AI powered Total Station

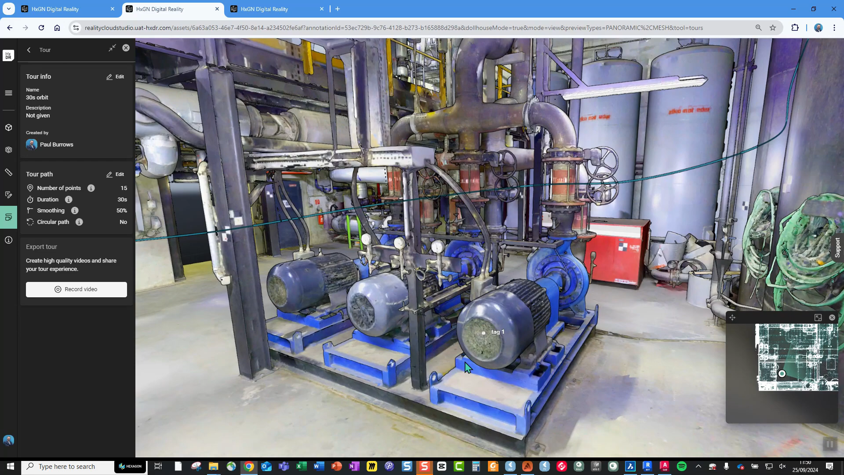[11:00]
So, you know, within the solution, you can create limit boxes, you can do measurements, you can create geotags. We can also do really nice virtual tours.
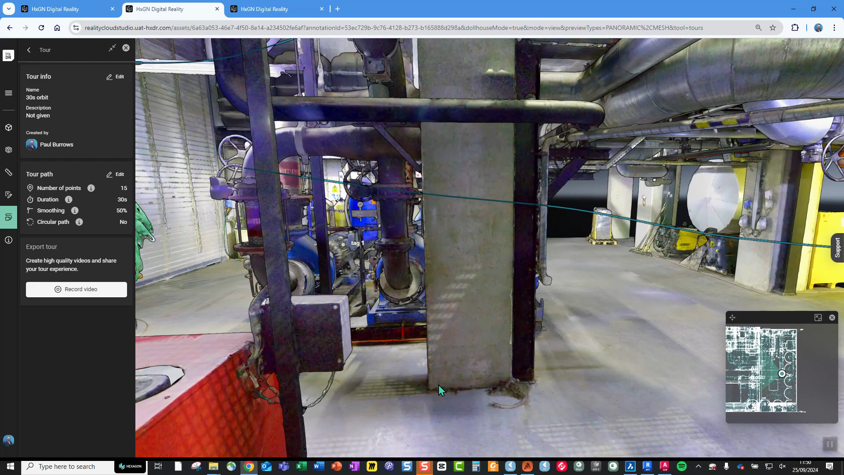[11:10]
So we can create a nice tour through the platform to allow us to share that with end users. So this is what we can see on the screen right now. So the infamous Michael Gula that you guys probably know, he provided me this little RTC 360 dataset, and this is what we're using on the screen now to do some demonstration.
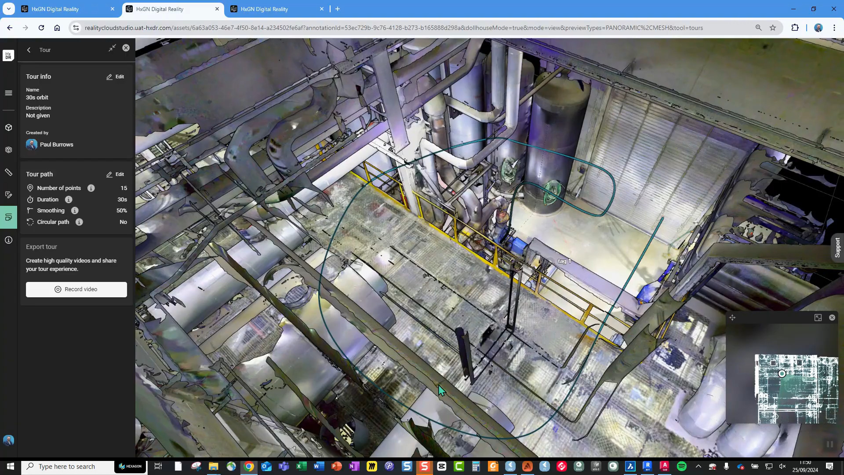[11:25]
But anything we create in the platform, we can share a link to.
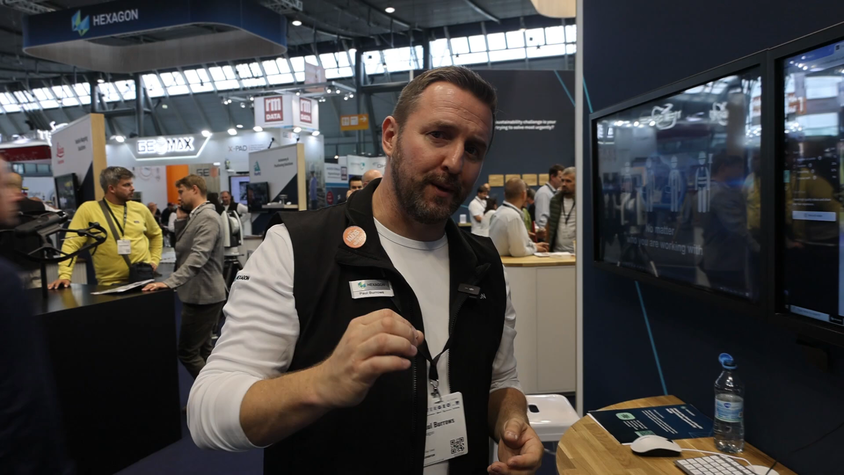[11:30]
So we've got these deep-linked URLs directly to, you know, a limit box or a geotag or whatever they can be shared. And obviously we've got full visualization capabilities in here as well. We can change the look and feel of the data in the platform. We can switch between panorama, point cloud, meshes at will.
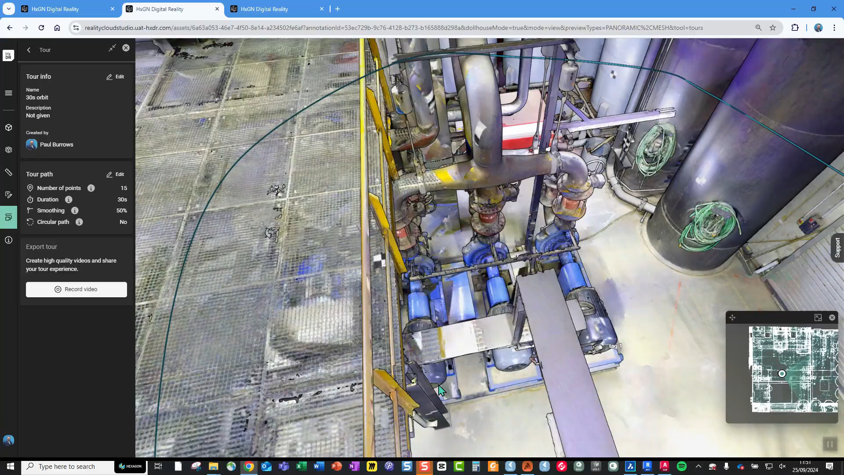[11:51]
And we can also, you know, obviously download that data if we want to. So I'm just going to stop this tour here now on the screen that we can see.
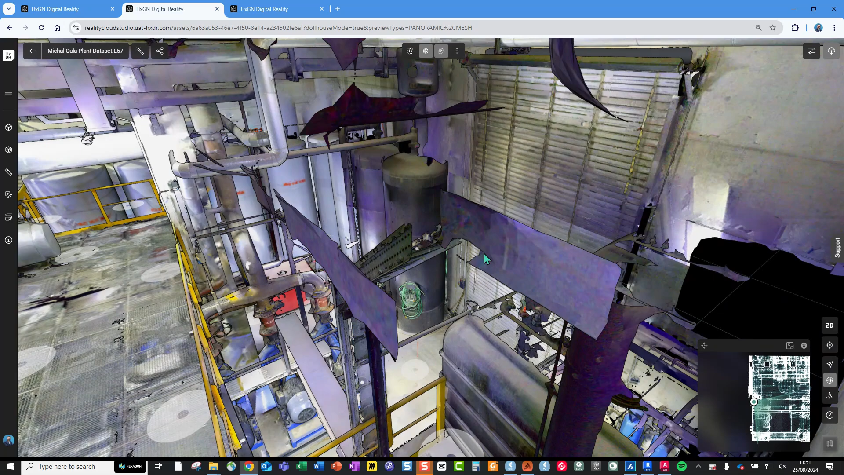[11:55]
And obviously there's the data. Just navigate down to here slightly so you can see some of the data.
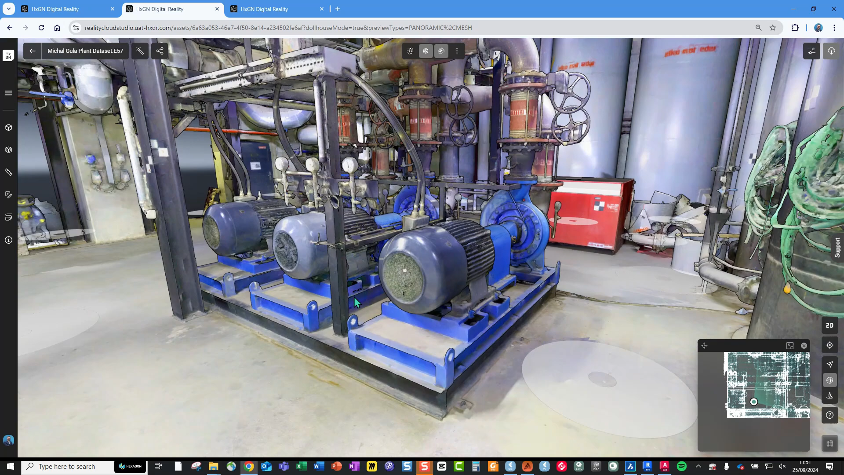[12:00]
So this is an automatic mesh. On the right-hand side, we've got various visualization settings, but there's also a download icon there. So we can download the data.
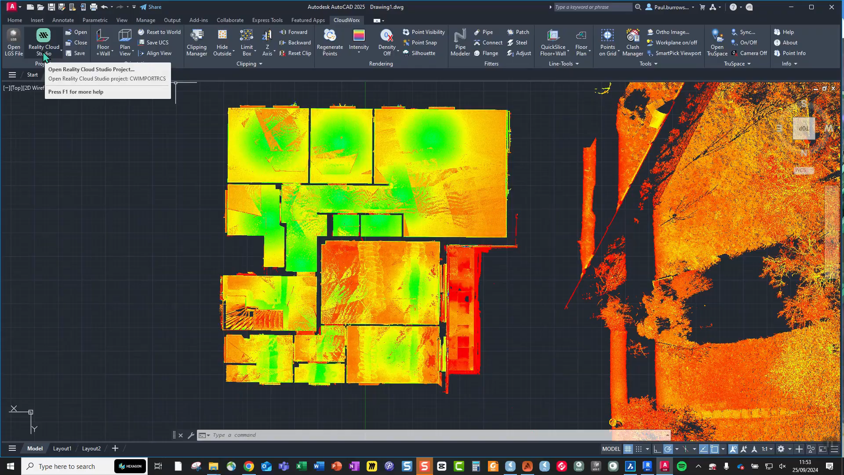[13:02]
So this is just a very, very simple RTC 360 dataset. I've already got some limit boxes that I've defined directly within Reality Cloud Studio.
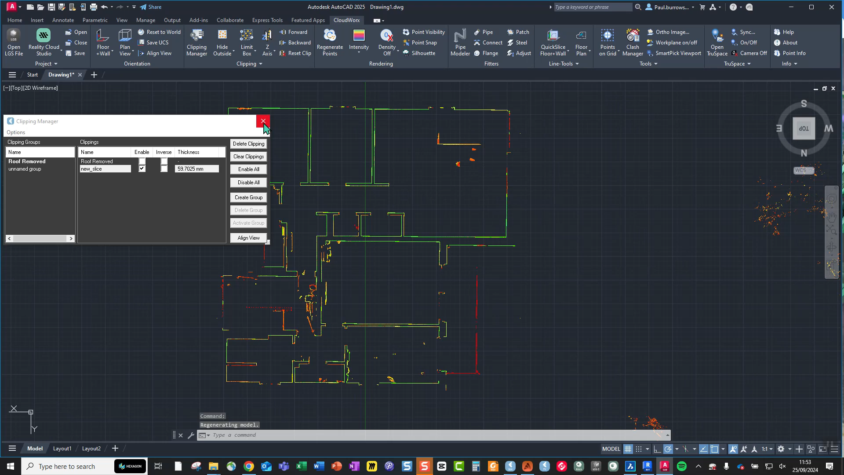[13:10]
So on the screen now, you can see just this data is streaming live. We can start drafting, 3D modeling, creating BIMs, or doing what we need to. And this holds true for Leica Cyclone 3DR as well.